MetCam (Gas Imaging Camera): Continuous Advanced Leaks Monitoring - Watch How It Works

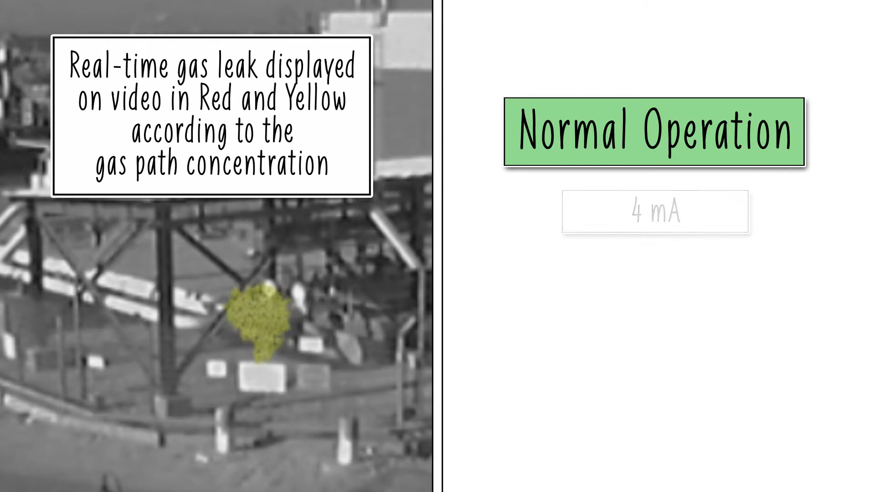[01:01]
Once an alarm is triggered, it will localize the leak on the video stream and change the onboard 420mA level.